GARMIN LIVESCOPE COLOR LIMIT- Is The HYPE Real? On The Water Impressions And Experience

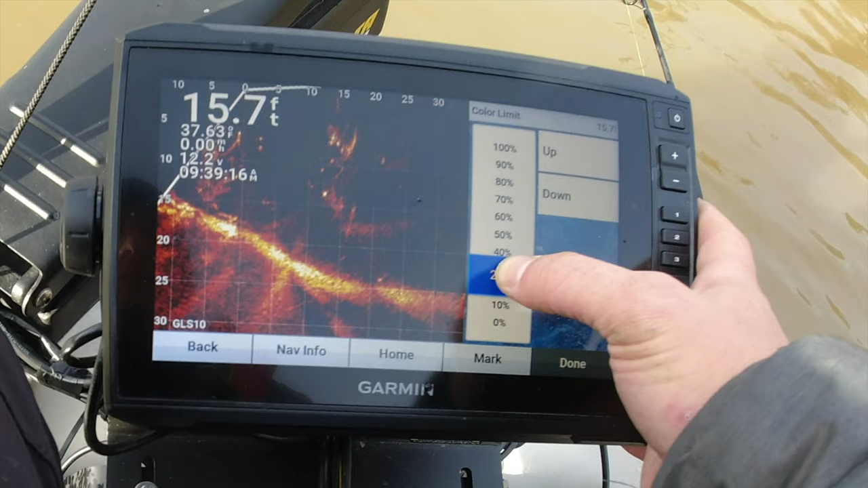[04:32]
On screen: depth 15.7 ft
I kind of feel like somewhere in like the 40, 44%. I don't know. So I don't know.
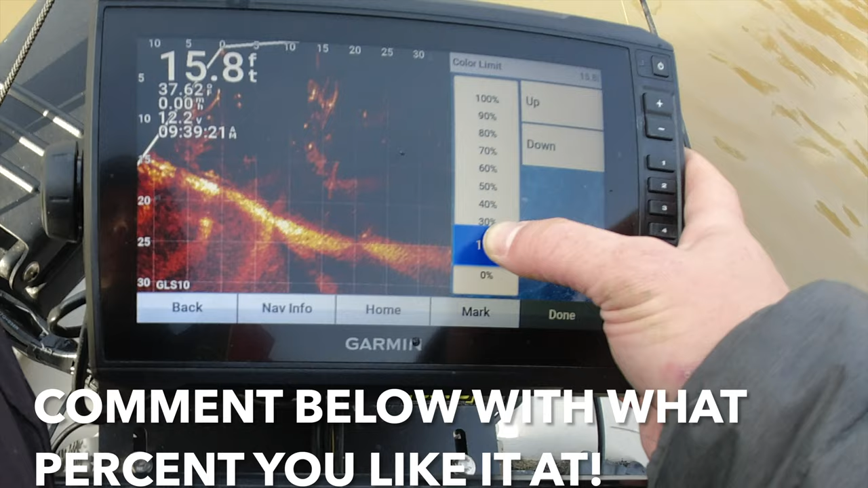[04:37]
You guys tell me down in the comments, which you think looks the best, but today I've been really playing around with it.
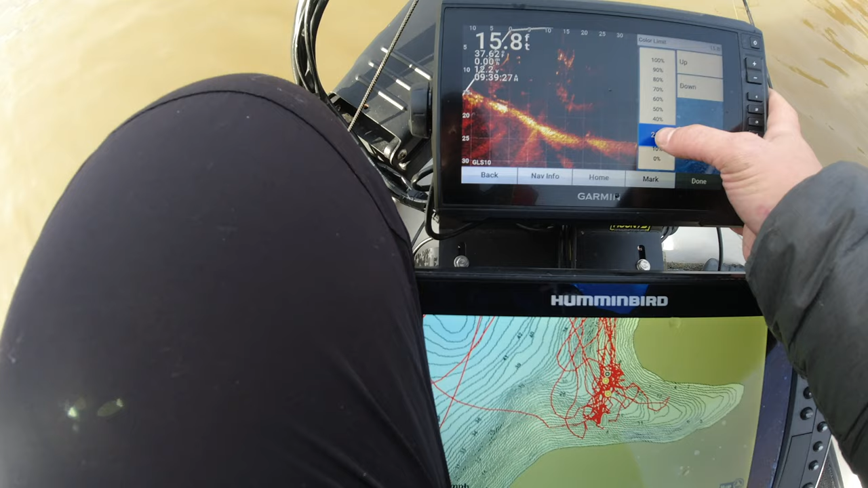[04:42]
On screen: depth 15.8 ft
About 25 is what I've been on most of the day today. Let's see. You got a crappie right here.
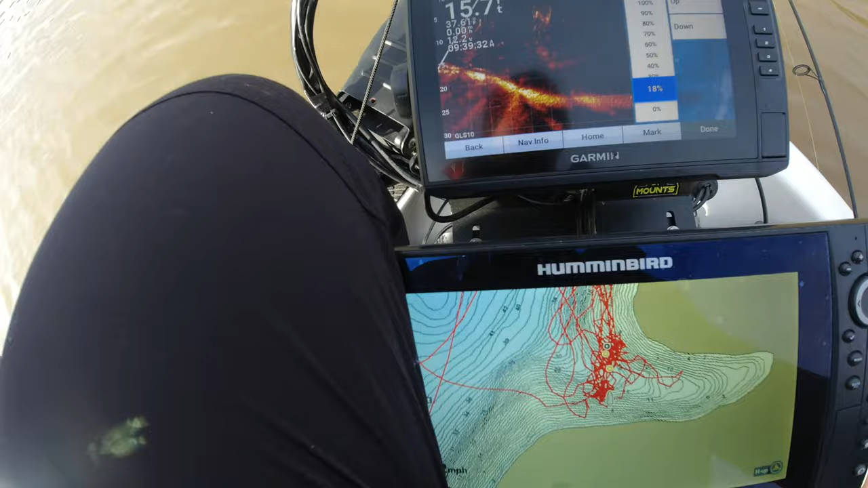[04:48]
I'm going to drop down to him. Oops.
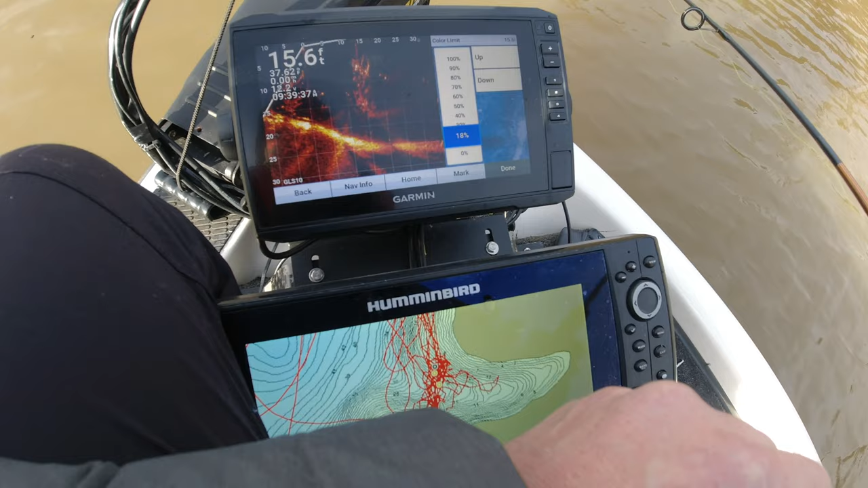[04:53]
On screen: depth 15.6 ft
I'm going to dangle that in his face there.
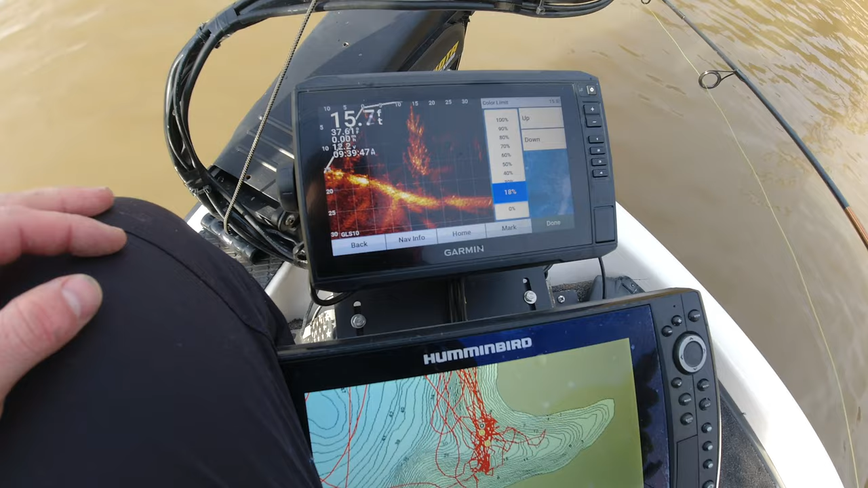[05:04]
On screen: depth 15.7 ft
My fish was like right behind the AM. I want to sit that back down, but I got it at 18%.
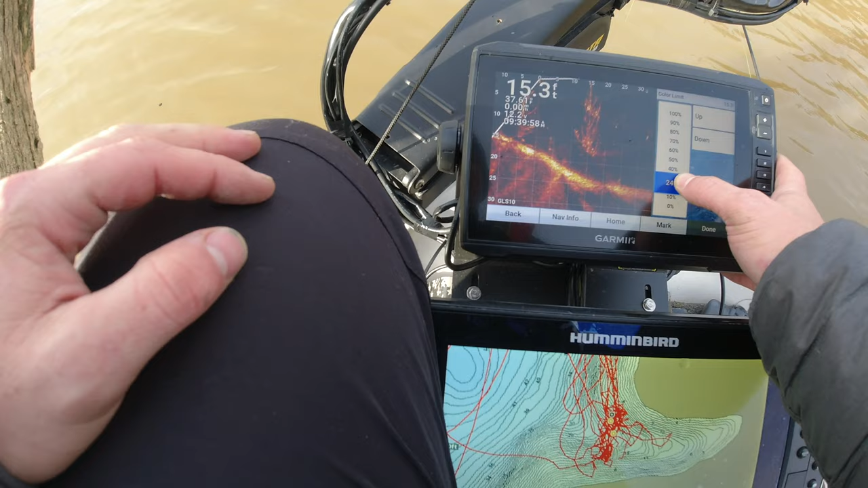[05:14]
We're going to put it back at like 24, 23 and we'll hit done then.
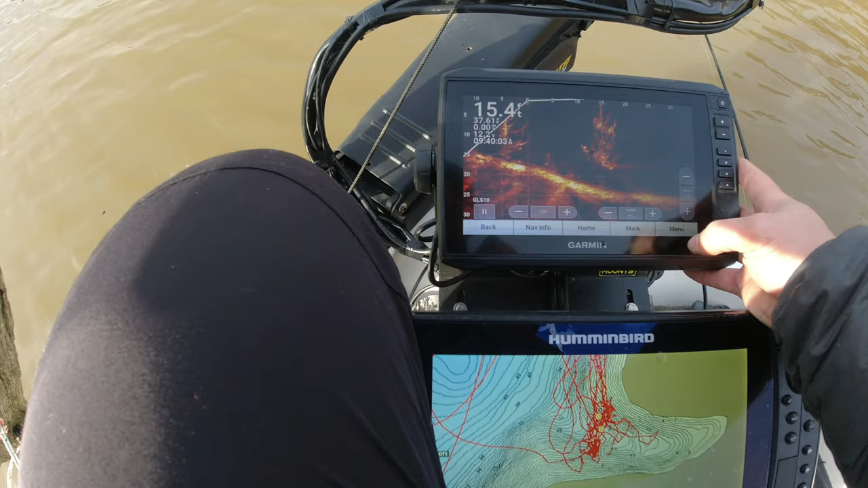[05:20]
So you can still see my jig there. It's a little, it's a little out of the sonar beam right now. Um, and then we're going to go into back to sonar setup,
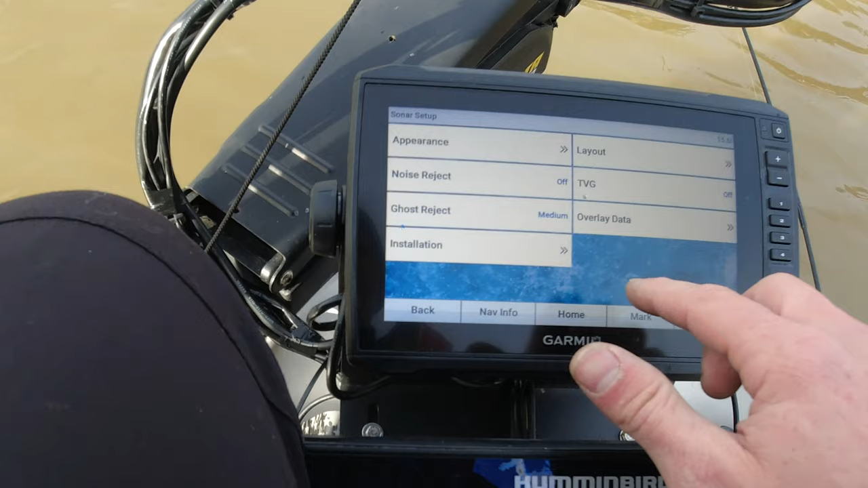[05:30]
noise reject. So playing with that a little bit, what I've had it on is on low.
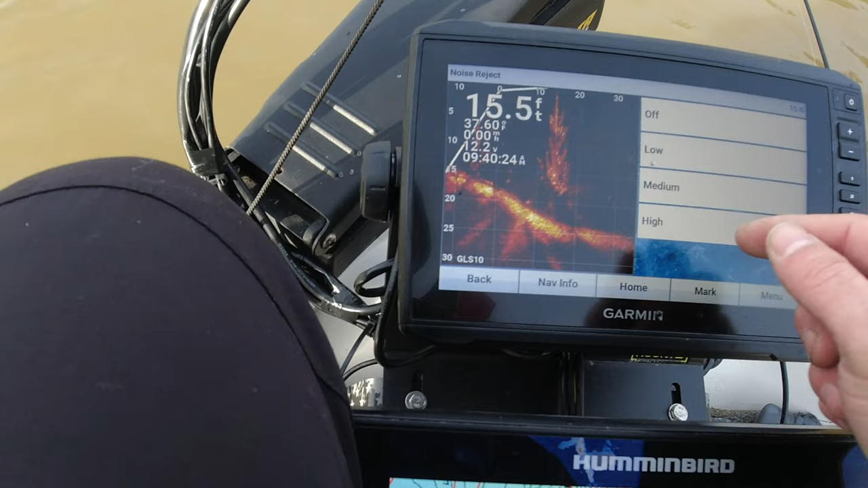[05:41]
On screen: depth 15.5 ft
It kind of clears it up as you can see there.
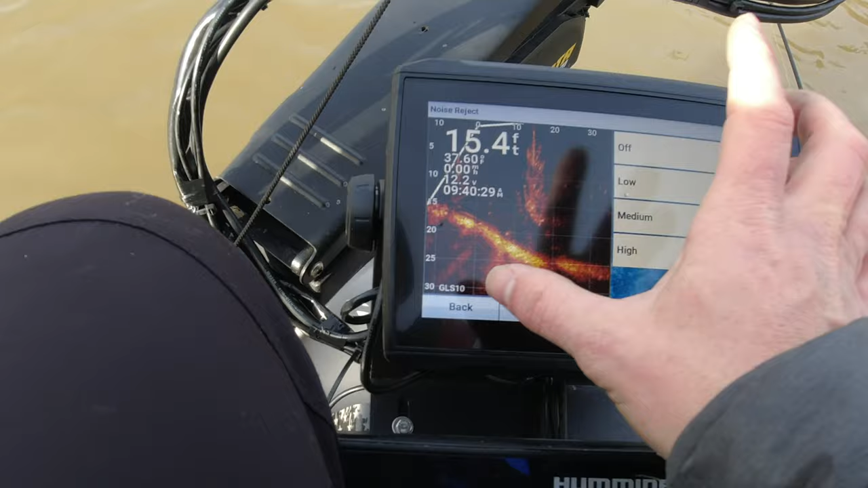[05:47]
On screen: depth 15.4 ft
Let's go back.
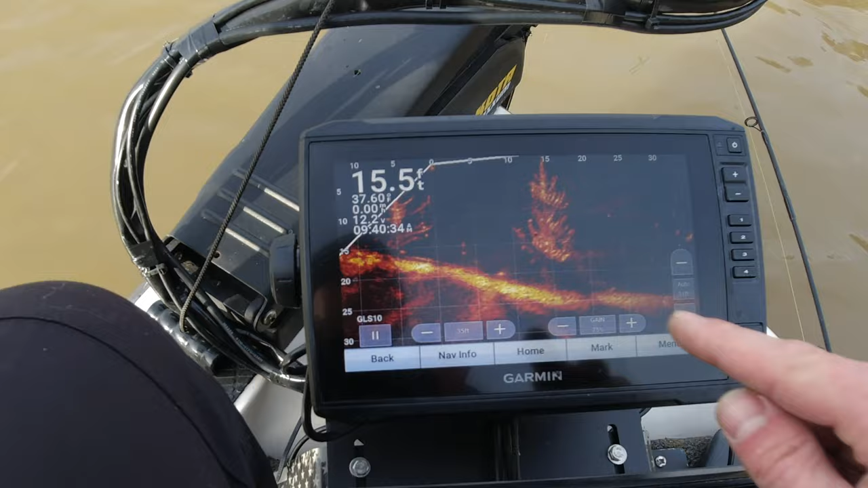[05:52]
So you can still see my jigs there. I can actually pump up this gain just a little bit.
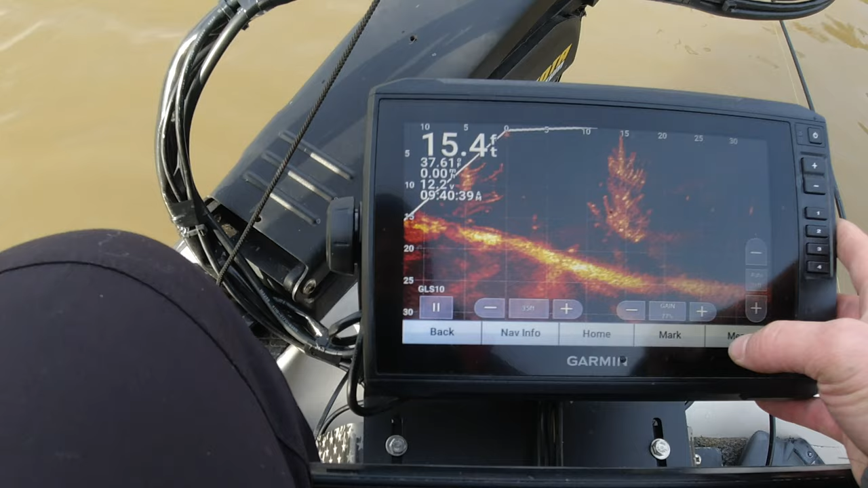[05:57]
On screen: depth 15.4 ft
When you see, I'm going to move my jigs here. Do, do, do.
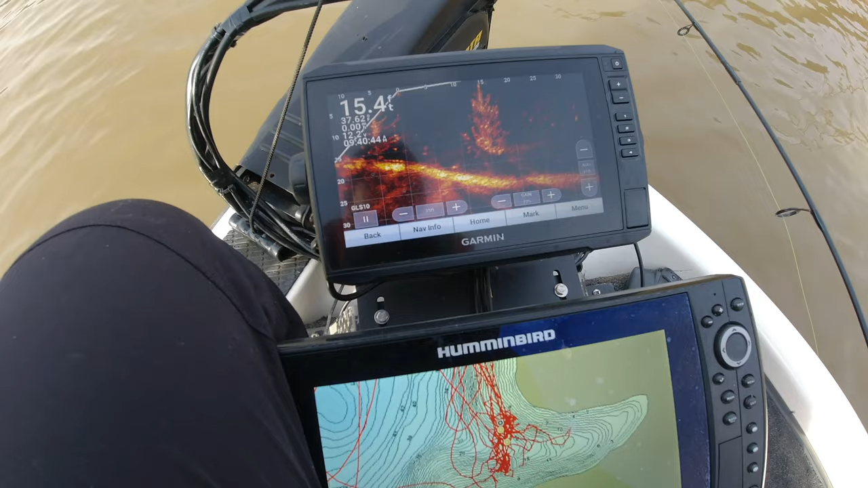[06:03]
But if you can look at the water, we've got some pretty dingy water. I'm sure that if I had clear water, it'd probably look a little bit different. Can I get them to bite me? And they are just so finicky, crazy.
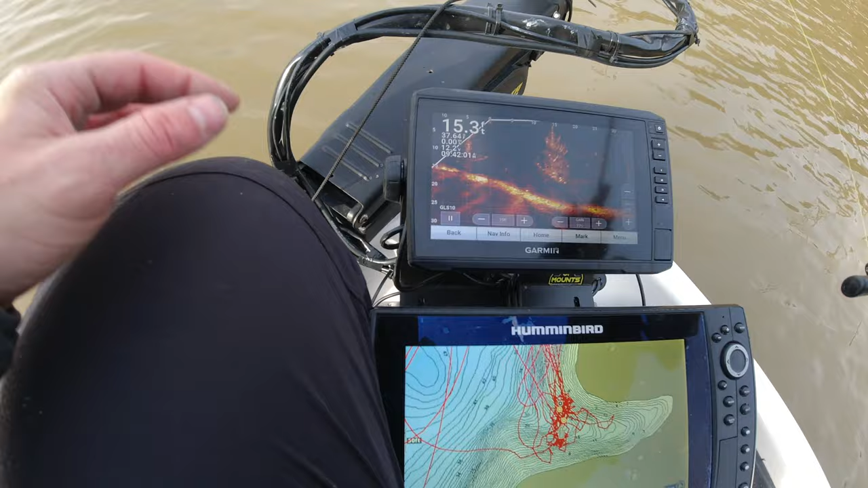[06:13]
But really the main thing overall guys is that whenever you get this, just play with it.
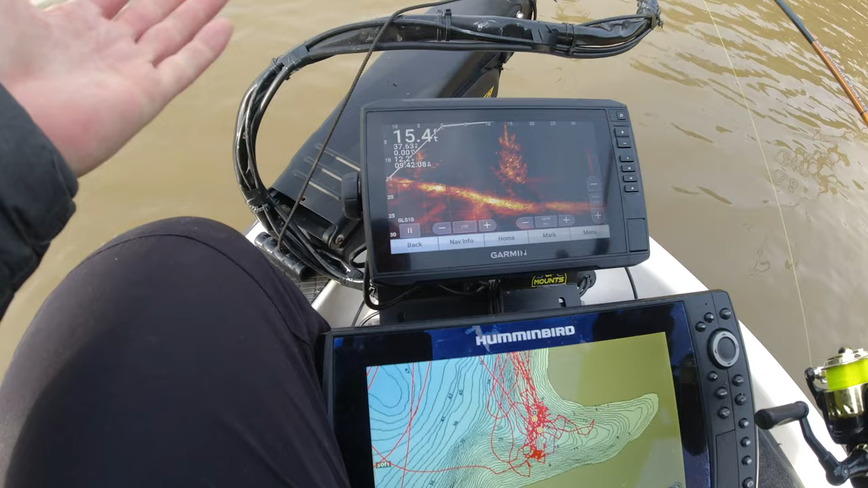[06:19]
I mean, you'll get on a million videos and they'll tell you a million different ways to set up your sonar.
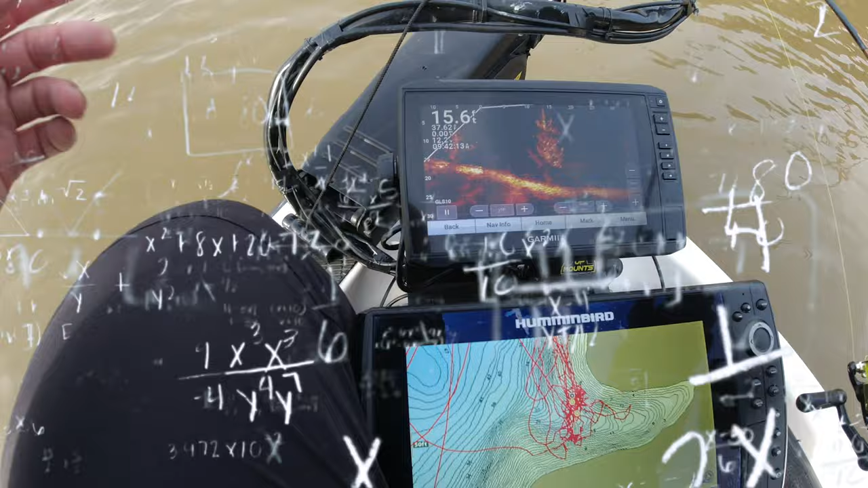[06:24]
On screen: depth 15.6 ft
And really, I think a lot of it's personal preference, um, on what you like, what you want it to look like.
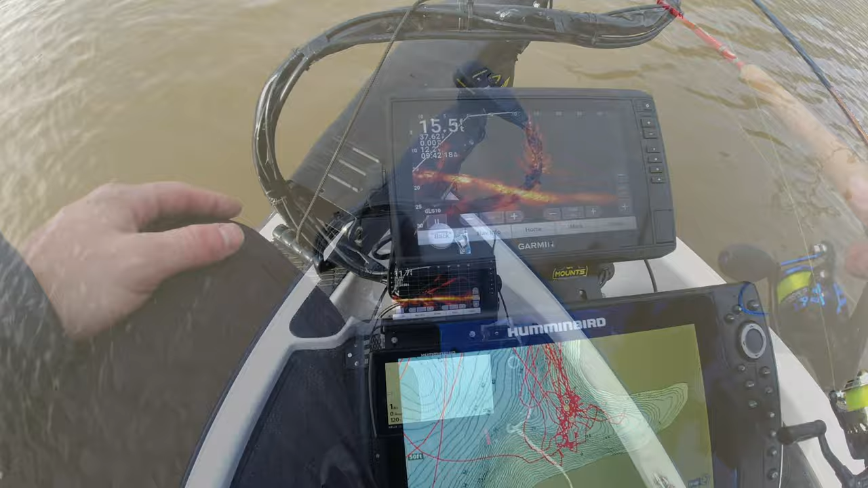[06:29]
This has been working for me today.